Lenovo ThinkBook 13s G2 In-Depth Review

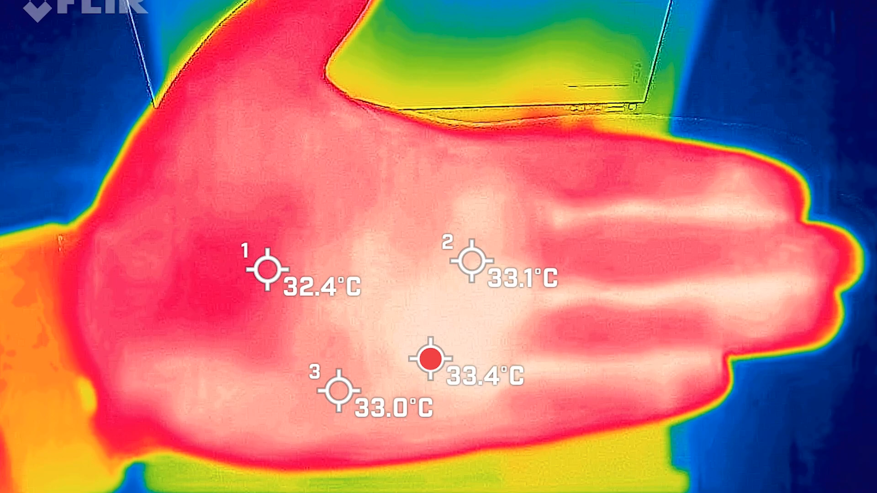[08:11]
Now before I re-out the numbers just to give you a bit of background is your average hand can be anywhere between 33 to 34 degrees Celsius. So that just gives you a bit of idea if an object is cool or warm. So I took my bass movement when the computer was on idle and the hottest area on the keyboard measured in at 32 degrees Celsius. Now as for the fan noise it stayed at 38 decibels so practically quiet and the internal core temperature was averaging around about 37 degrees Celsius.
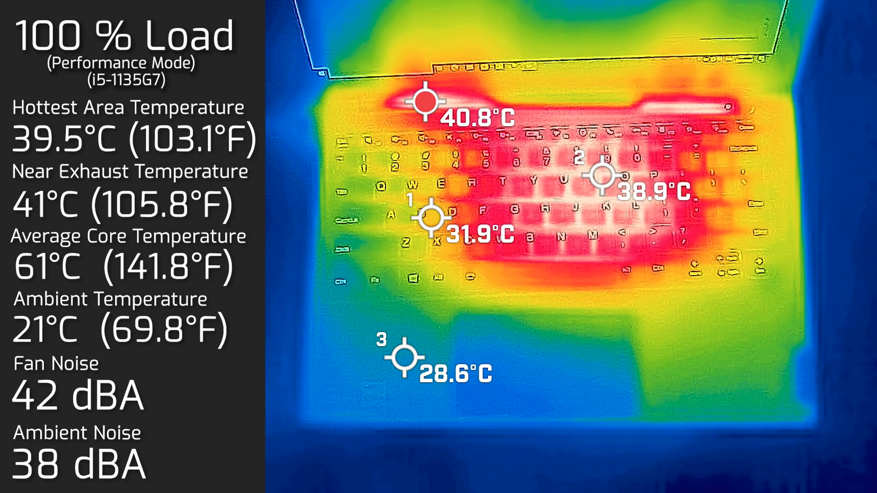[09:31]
Then I put the computer on 100% load and the hottest area on the the fan noise stayed at 42 decibels. I really wouldn't advise putting this computer on your lap when this computer is running along the keyboard. The keyboard measured in at 39 and a half degrees Celsius. As for the fan noise hit a maximum of 42 decibels and the average internal core temperature was 61 degrees Celsius. I also measured the bottom back cover when there was a 100% load
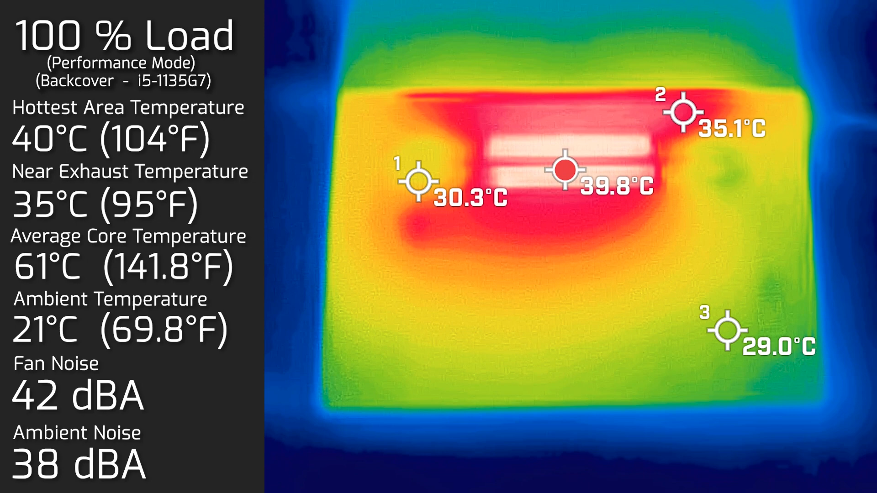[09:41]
and the hottest area on the back was 40 degrees Celsius. And of course the fan noise stayed at 42 decibels.